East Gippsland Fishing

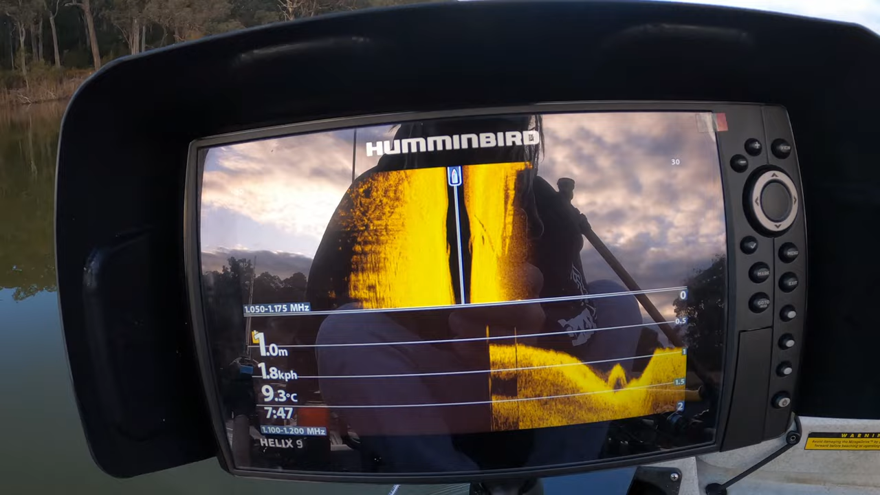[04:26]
On screen: depth 1.0 m, water 9.3°C, speed 1.8 km/h
Just launched, but this is what we're sort of looking at for our
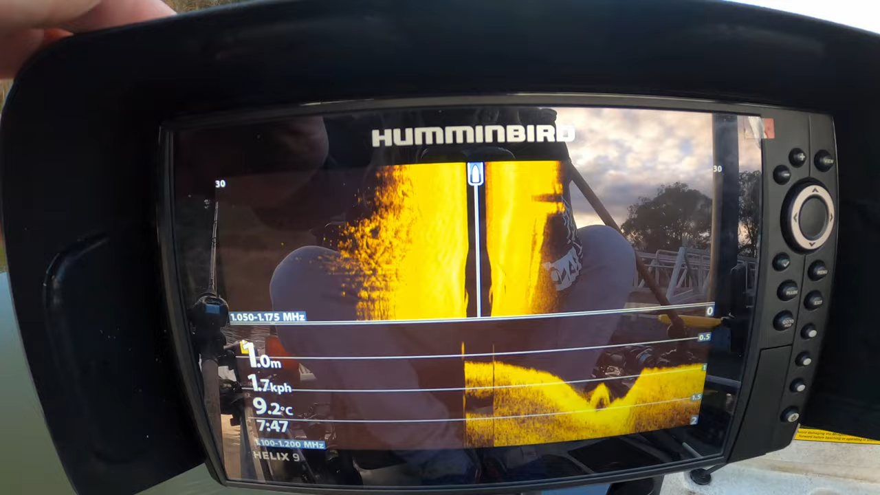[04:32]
On screen: depth 1.0 m, water 9.2°C, speed 1.7 km/h
side scan and our down scan. And I actually love this at the moment.
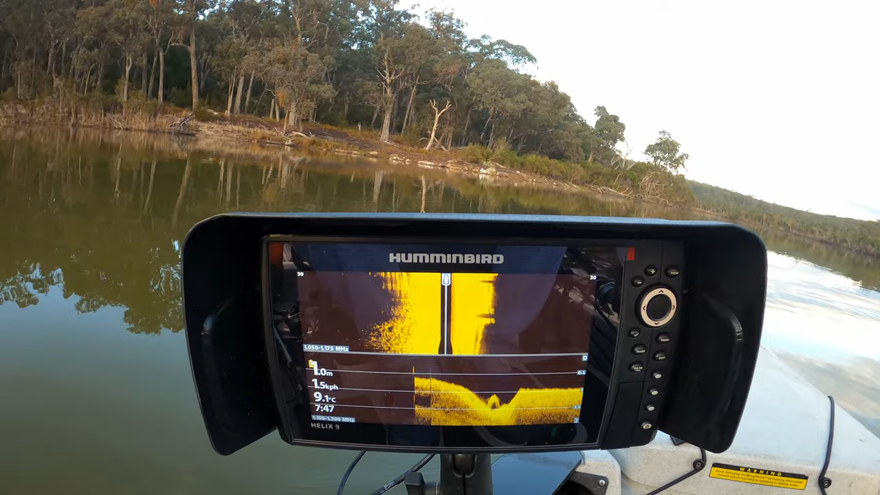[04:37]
I've used it one other day, but I didn't have much showing up on them because I was in an empty estuary.
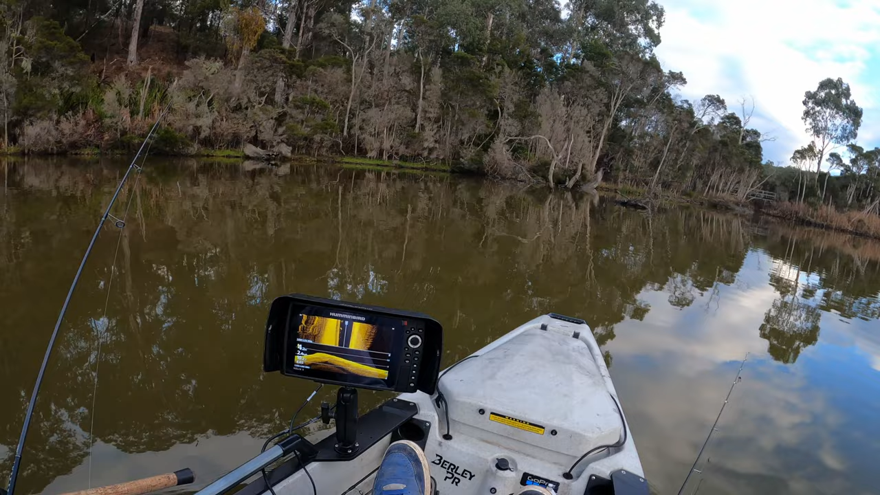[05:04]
Oh yeah, there we go. Yep, here we go. I'll take that off and show us what we're looking at here.
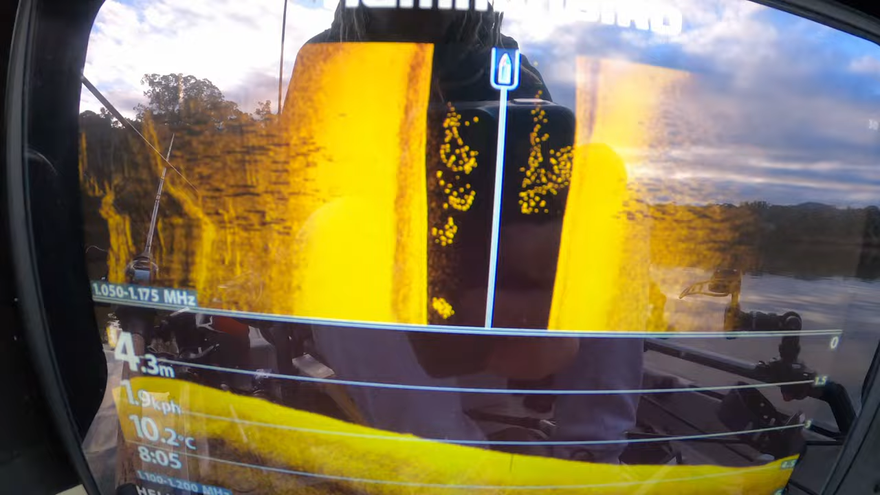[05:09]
On screen: depth 4.3 m, water 10.2°C
So I'm saying probably mullet or perch.
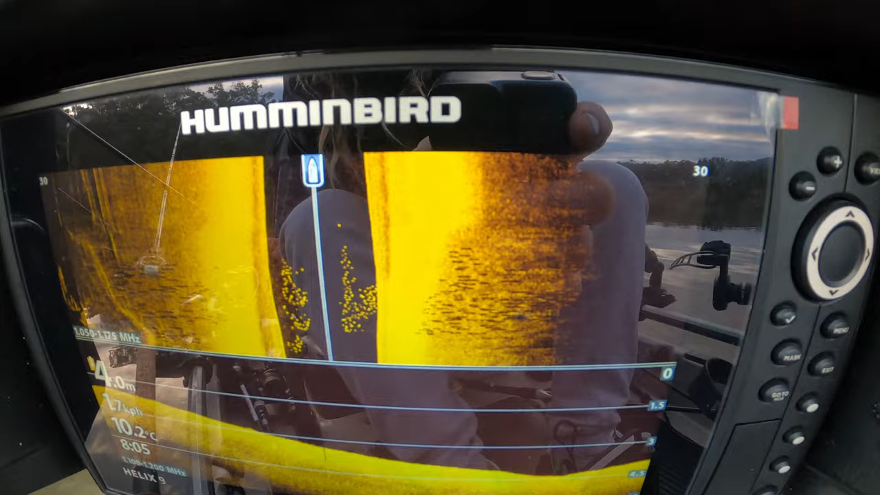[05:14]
Can't tell on size. Still learning the thing, but it's pretty cool.